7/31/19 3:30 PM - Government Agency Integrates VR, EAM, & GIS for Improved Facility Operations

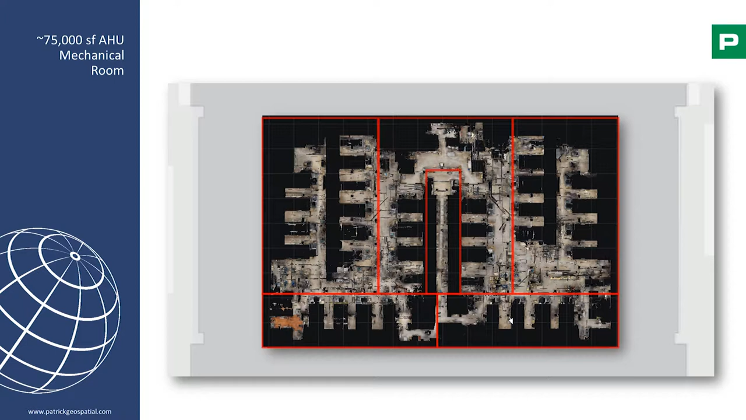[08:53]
And I will say that 1,500 of the 1,650 assets are in this room. Okay. All right, so once you're in TMA, you want to be able to go in, search for, find a piece of equipment in the building. This is actually not the client's site, but it's on purpose.
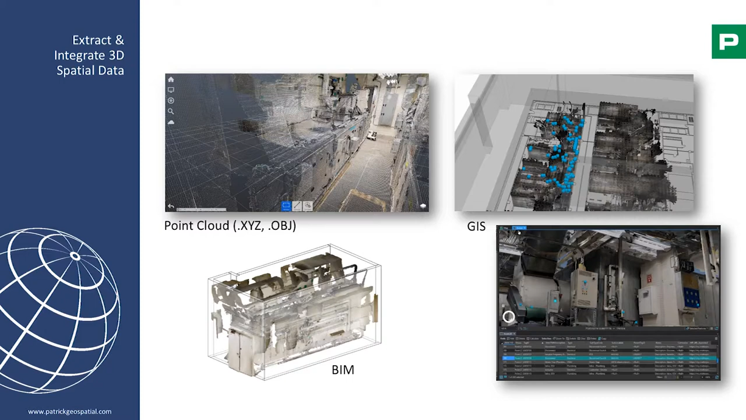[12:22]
So extract the point cloud, pull it into GIS, and then actually start to tag assets within GIS, because, again, the goal is a 3D data set, which you can make look awesome inside of whatever app you want, 2D, 3D, using our GIS indoors app or related app. Okay, so let's do some cartoons, some picture pages. How many of you use our GIS Pro? Fair number, okay, cool.
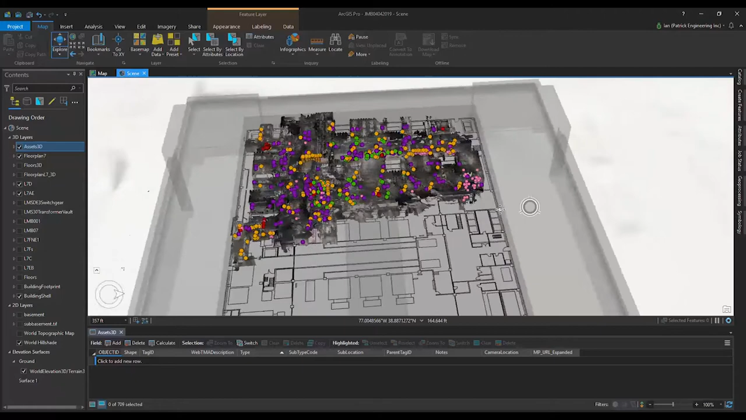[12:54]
I can use it again, but it's the whole floor at this point.
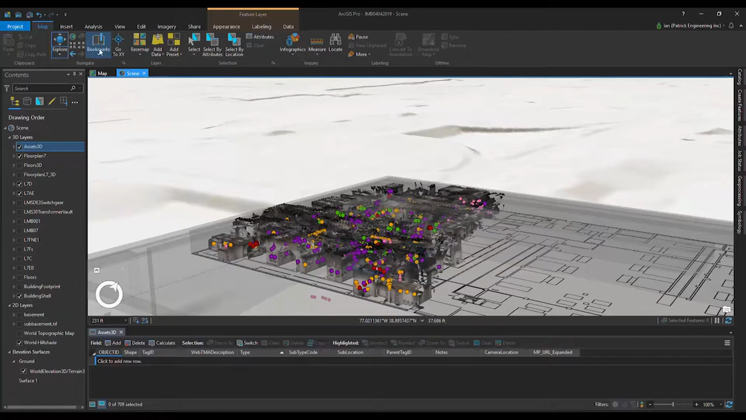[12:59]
But what's nice is, yeah, you get a visualization. You can see that once you're in there, these assets have been tagged, and I don't know why the video is doing this.
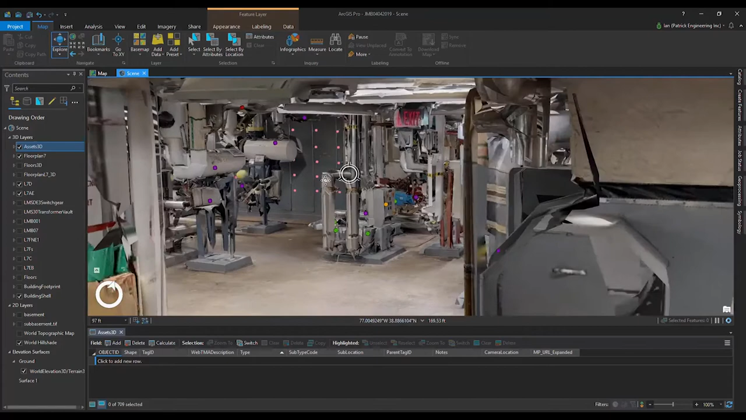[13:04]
It doesn't normally, but maybe it's because I'm pushing it through this deal here.
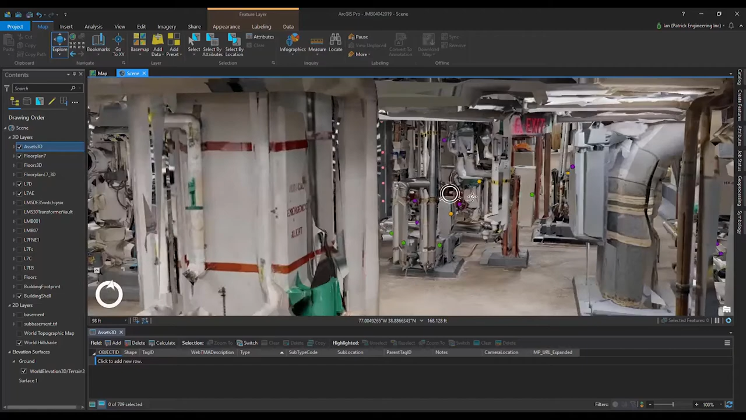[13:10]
But you can see that assets have been tagged. They're coded by type, I think, at a high level. But now you get the power of GIS.
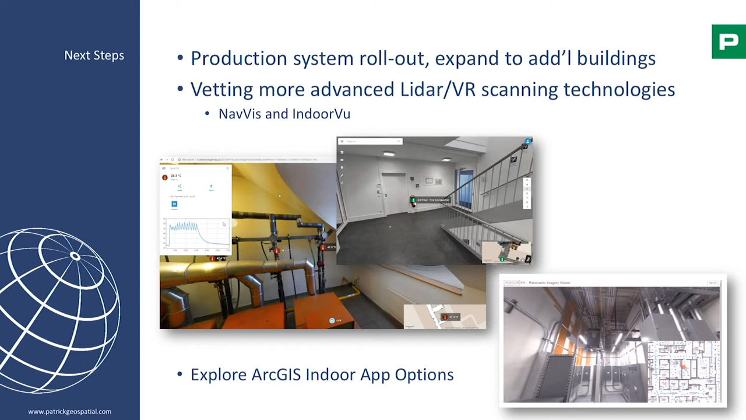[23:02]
we were already picking the ones that we're going with but more advanced LiDAR and VR scanning technologies in particular, NavViz and IndoorView and then we're also exploring how we are going to be utilizing ArcGIS indoors, called Indoor GIS, ArcGIS indoors, that's what it is now, today, apps and options for how we can utilize that tech as well and that is me and I am done with a good bit of time left.